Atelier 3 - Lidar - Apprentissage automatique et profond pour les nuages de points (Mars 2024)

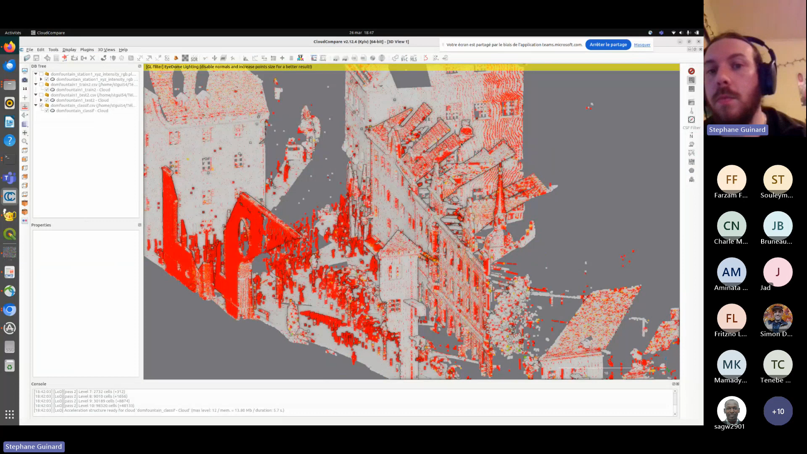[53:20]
qui sont mal classés, mais la grosse majorité des points sont bien classés. Donc, il suffit que je sois capable de dire que tout ça, c'est un bâtiment unique, et que j'aille dire tous les points de ce bâtiment appartiennent à la classe majoritaire, et ça me permettra d'aller corriger toutes les erreurs que j'ai pu observer ici, notamment sur le toit.
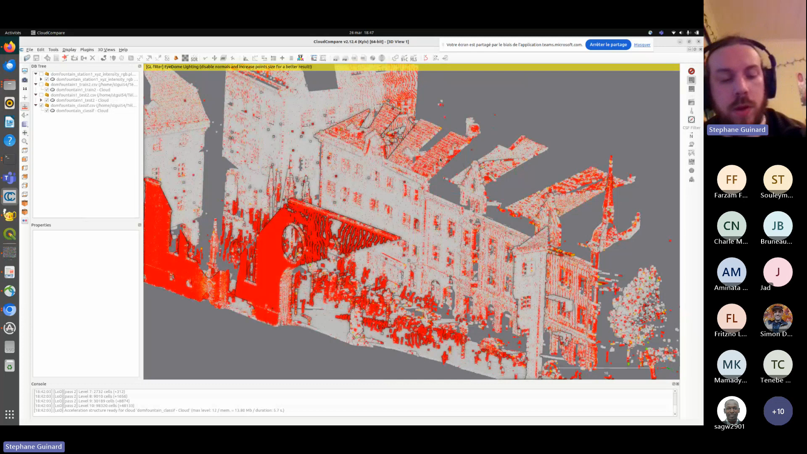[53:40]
Et voilà. Et donc, on a trois types de segmentation, trois familles d'approches de segmentation différentes.
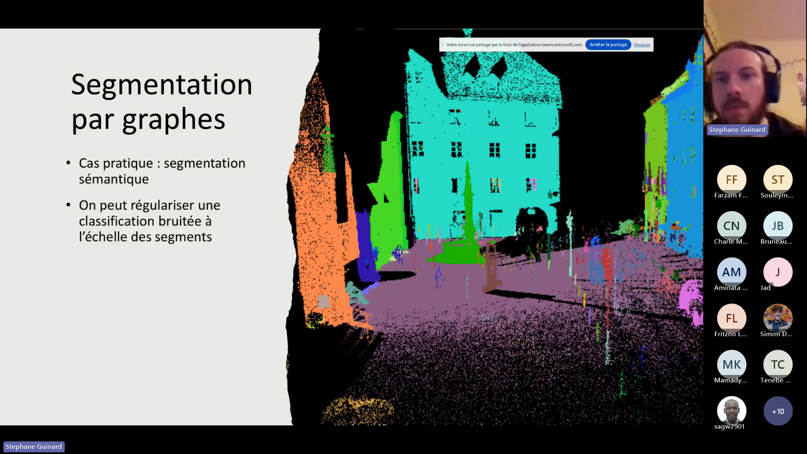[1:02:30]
c'est un bâtiment unique, je peux dire que je peux faire voter les points à l'échelle du bâtiment en disant vous pensez que vous êtes quoi, et à 60% par exemple, ils vont me dire on est bâtiment, et donc ça me permet d'améliorer énormément la qualité de ma classification. Mais on ne va pas faire que de la classification, avec ça on peut aussi faire de la reconstruction.
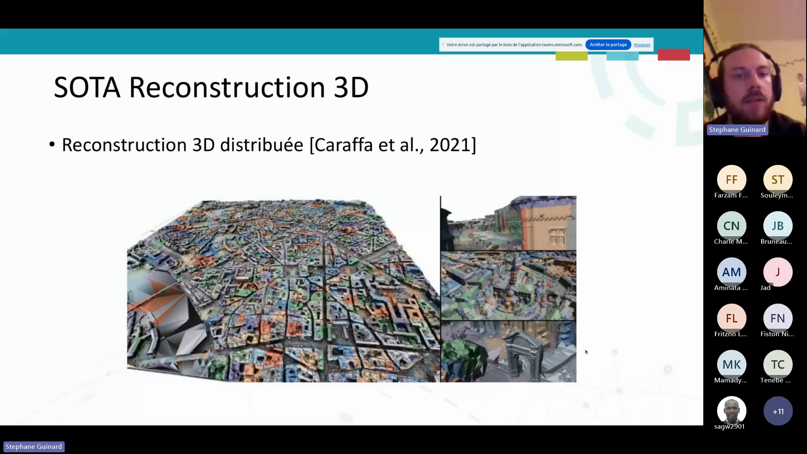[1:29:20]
Les données sont reconstruites chacune dans leur coin, et ensuite, il y a des approches pour fusionner les patchs entre eux et s'assurer qu'on ait une reconstruction qui fasse sens et qu'il n'y ait pas plein de trous bizarres dans notre construction. Ça, c'est sur le côté 3D, mais on peut aller encore plus loin avec le côté 4D, où là, on va ajouter une dimension temporelle. Et où ce qu'on va dire, c'est on veut repérer, reconstruire un objet, etc., mais on veut aussi être capable de le suivre dans le temps.
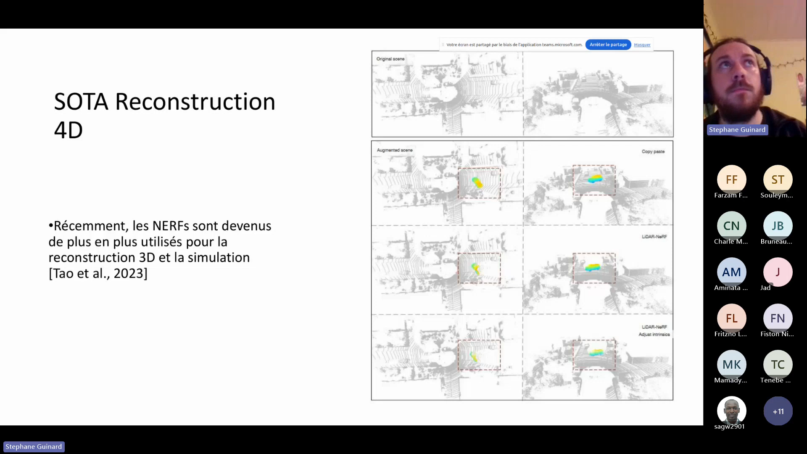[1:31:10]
on est capable d'ajouter le reste, le toit du véhicule, etc. Et c'est ça qui va être particulièrement intéressant avec ce genre d'approche, c'est que on n'a pas juste une information lacunaire, on est capable maintenant d'apprendre la totalité de notre objet.
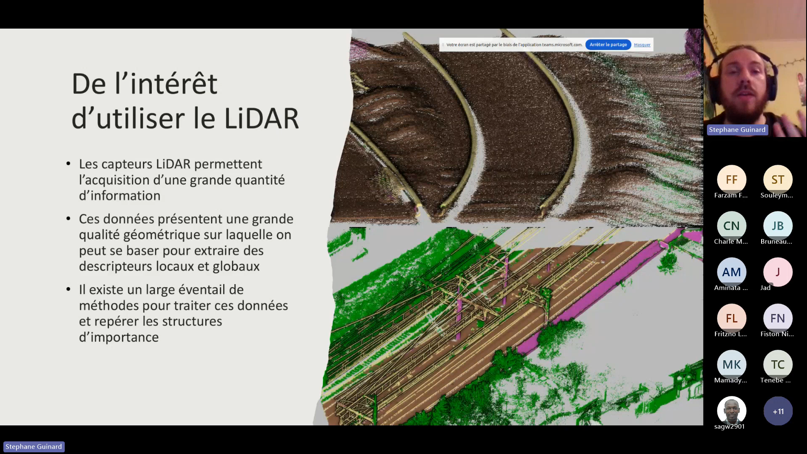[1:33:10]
Et ensuite, je vous ai montré tout un éventail de méthodes qui permettent de traiter la donnée Lidar. Et un point sur lequel j'ai envie d'insister, c'est que le Lidar, c'est utile dans plein de contextes différents. C'est-à-dire que c'est utile parce que ça permet de passer à travers la végétation, et donc notamment il y a eu beaucoup de travaux en termes d'archéologie ou pour préserver l'héritage culturel. On a retrouvé énormément de restes d'anciennes cités qui étaient ou d'anciennes routes commerciales, etc., qui étaient abandonnées depuis plusieurs siècles, voire des fois depuis 1000 ou 2000 ans, grâce à du Lidar.
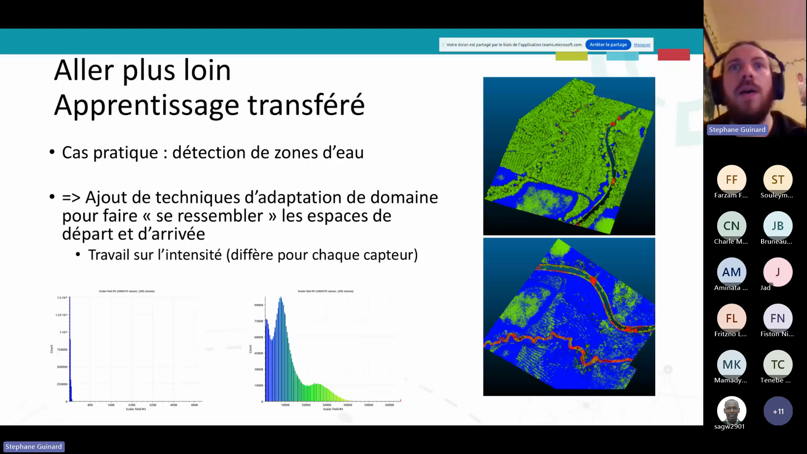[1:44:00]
le lit des rivières ou de faire le contour des lacs. Et c'est quelque chose qui est important parce que ça revient dans beaucoup d'applications aujourd'hui. Dès qu'on sort de l'urbain, ça devient compliqué de trouver de la donnée. Et c'est pour ça que je voulais insister un petit peu sur ce point-là. Maintenant, ça conclut plus ou moins ma présentation. Je pense que le but de ce webinaire ou cette série de webinaires, c'est de vous fournir des clés puis aussi d'ouvrir à la discussion. Donc, si vous avez des questions, n'hésitez pas, que ce soit maintenant ou plus tard par courriel. Je pense qu'on sera tous contents de pouvoir y répondre.